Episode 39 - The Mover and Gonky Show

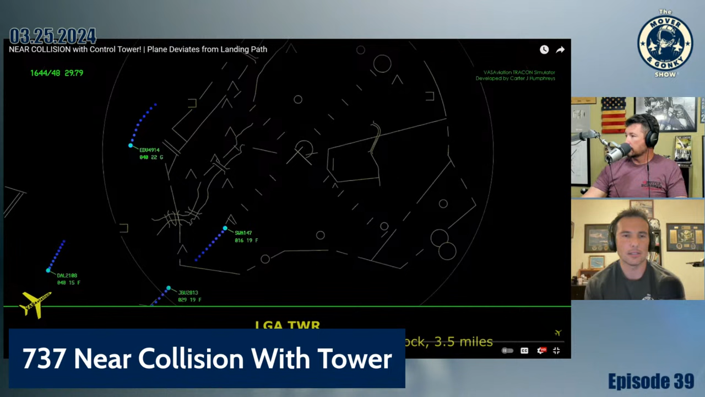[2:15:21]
Tower JetBlue 2813 inbound for ILS 4. JetBlue 2813, LaGuardia Tower 24, clear to land, traffic support zone position 13, currently showing same speed as traffic, 12 o'clock, 3.5 miles per hour. Tower 4, clear to land, JetBlue 2813, roger. Okay, here's the weather. 040 at 16 knots, so runway 4, so right down the runway, one statute mile, heavy rain, mist, overcast at 600, 29 or 79er. So it's not great weather, and the rain is not, it's not a good thing. And this is a condition where you'd be cognizant of like a microburst,
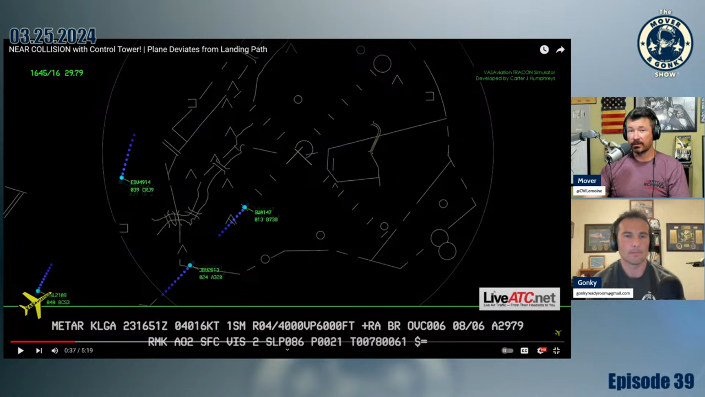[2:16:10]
visibility that will suddenly and unexpectedly reduce because of where you are in that rain shower, does not seem fun. And LaGuardia, short runway. So, you know, LaGuardia is one of those ones where you pack it down. Yeah. You know, you're not, you don't get the luxury of a nice smooth. Yeah, Southwest 147, we got to go around. Okay.
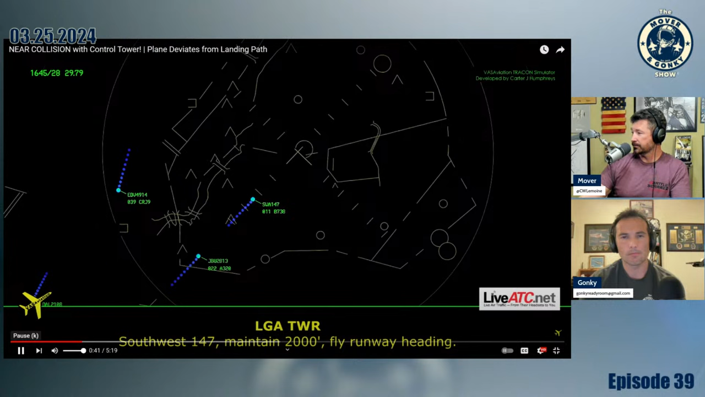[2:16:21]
Southwest 147, maintain 2000, fly runway heading. Runway heading 2000, Southwest 147.
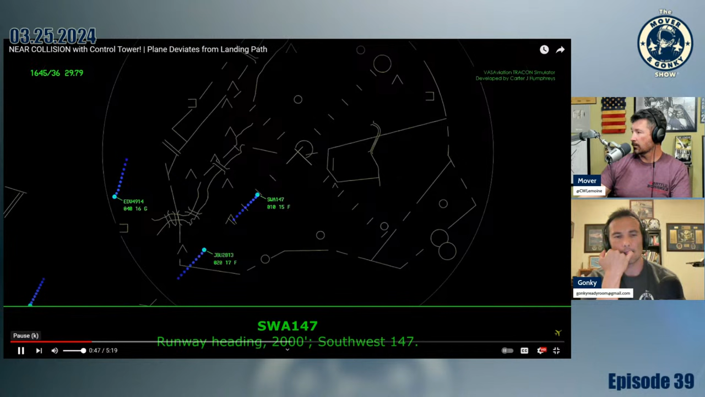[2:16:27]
So this is their first go around. Southwest 147, when you get a chance, just let me know the reason. They want to know why. We're too fast, too high with the tailwind, Southwest 147. Got it, thank you. Which is what happens, right? Tailwind pushes you farther along the course. You're not getting slowed down. You still got to descend. So it's pushing you closer to that that point where you have to be configured. I believe it's 1,000 feet when you're in the weather, 500 feet on a VMC day. So you have to be stable. You guys do that, stable target sync?
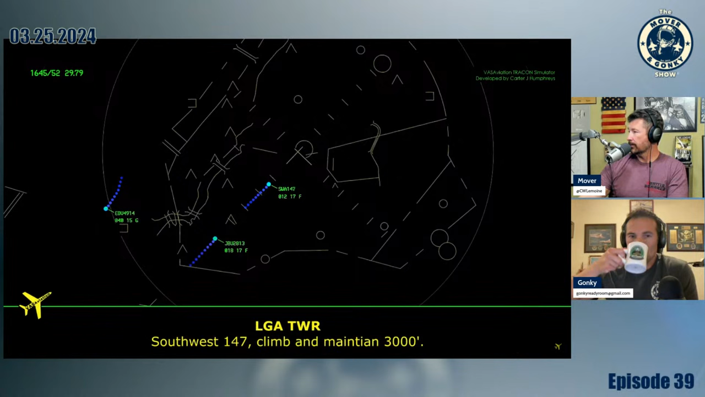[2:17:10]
Yeah, it's 1,500 for us. Oh, is it? Yeah, I think it was 1,500, but every airline could be different. Southwest 147, climb maintain 3,000. So they're just going to get back around. And you'll see here in a second, JetBlue is going to do the same thing. Southwest 147, maintain 3,000, fly runway heading and contact push 134.9er.
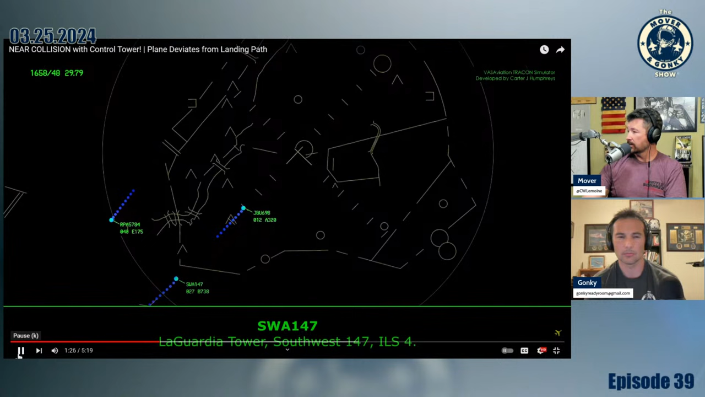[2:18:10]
which we don't know why this happened. I'm not going to, you know, throw anybody under the bus. But they are vectored back around. I guess JetBlue didn't go around on this one. 40 Tower Southwest 147 ILS 4. Southwest 147 LaGuardia Tower, only 4 clear to land. Only 4 touchdown RVR, 6,000 rollout, 5,500. Clear to land 4, Southwest 1. And that's not bad RVR. I mean, that's not terrible. But it's still raining. So you're probably thinking, LaGuardia, I think it was a flaps 40 landing. I think that's one of the places. And dude, the 737 with flaps 40, because that's all the flaps.
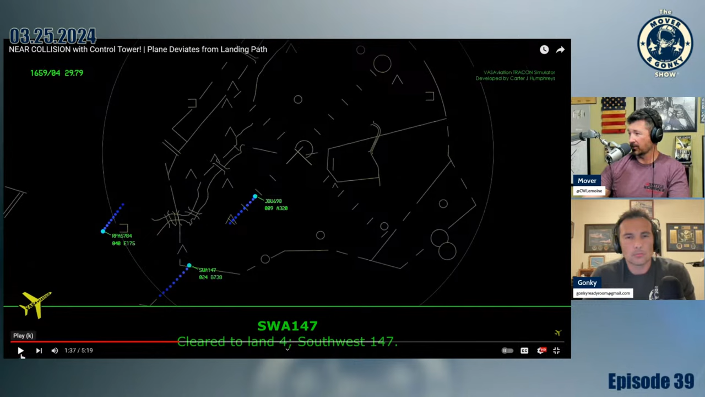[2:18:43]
It's not fun to fly. I didn't like flying with flaps 40. Oh, so JetBlue 698, check out some Ailey. We're going to have 7-2-9-7-9. So there's stuff going on here, right? They're not the only ones dealing with stuff. The JetBlue flight in front of them is now, you know, getting the low altitude alert, which means they're below where they're supposed to be on the approach, and they're at 1,000 feet. So they probably needed to be higher than that based on where they are on the approach. Tower JetBlue 698 going around.
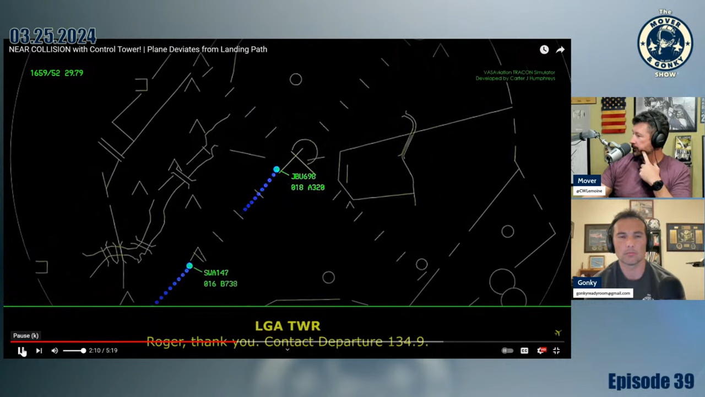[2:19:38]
And they're going to say reason. And JetBlue 698, when you get a chance, just give the reason for the mess. Yeah, it looks like we got some wind shear, JetBlue 698. Roger, thank you. Contact first 134.9. So this makes sense, right? They talked about the tailwind. They were getting slam dunked. It was hard to do.
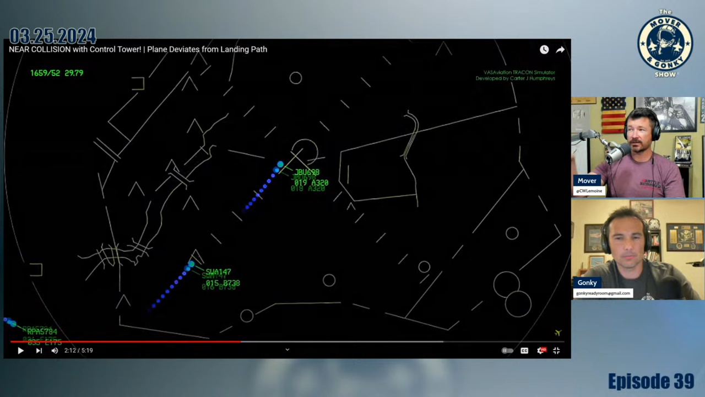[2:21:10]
Diversion because LaGuardia just ain't happening. Now, I don't know what the forecast was as to whether they were thinking conditions were improved. But if there's heavy thunderstorm activity such that, you know, the guy in front of me is just called out for wind shear, I mean, it's different from a wind shear alert. This is no kidding. Somebody experienced it and went around.
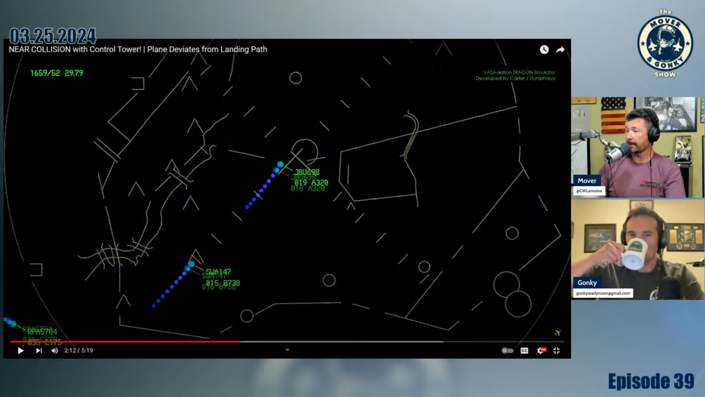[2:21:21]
49. Southwest 147, let me know where you break out at.
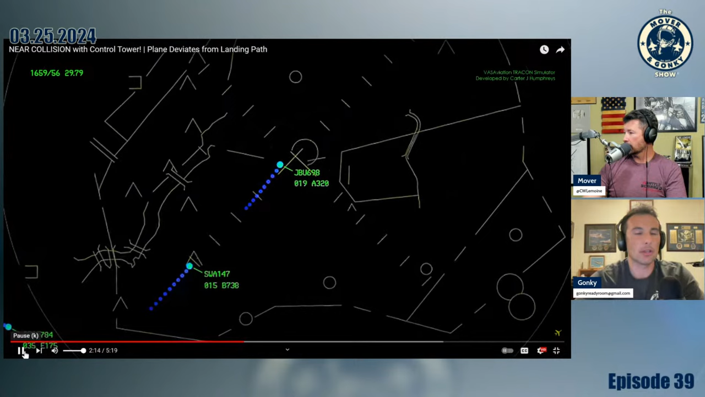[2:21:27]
Will do. American 1263, the break out, 13, line up and wait.
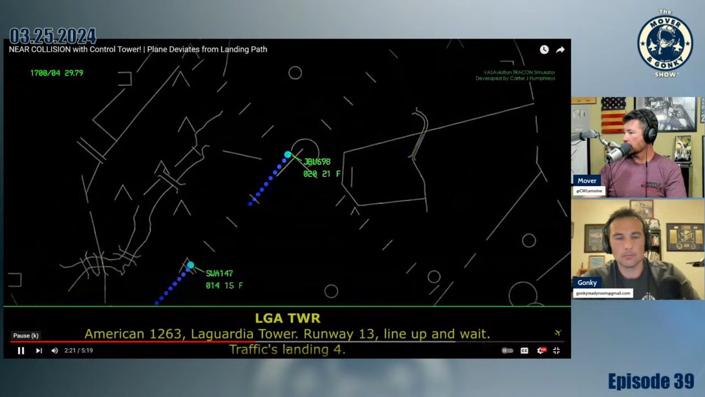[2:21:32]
Traffic lane is 4. American 1263, runway 13, line up and wait.
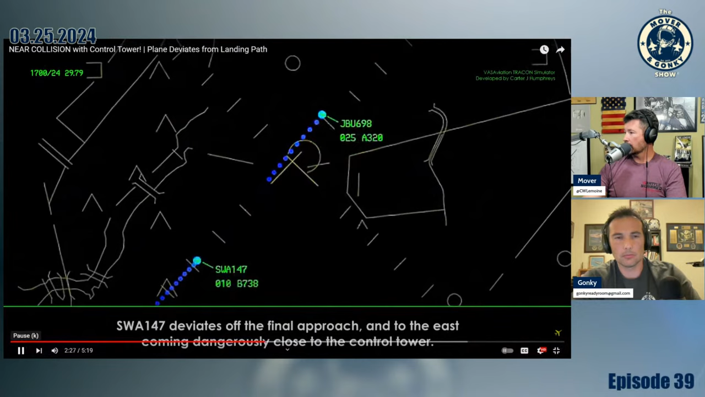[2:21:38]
All right, so here's the issue. You can see where he's supposed to be.
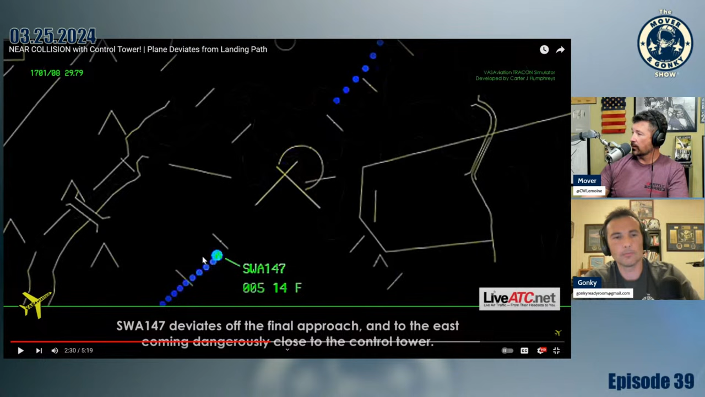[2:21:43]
The runway, you know, you can extend that out, and they're starting to deviate to the right, of course, which is where the terminal's right here. They're going to show a picture here in a second.
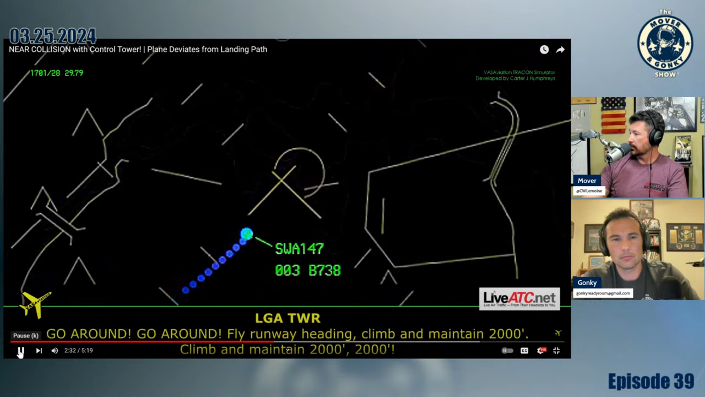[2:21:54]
Go around. So I'm on the heading, climb into 2000. Climb into 2000.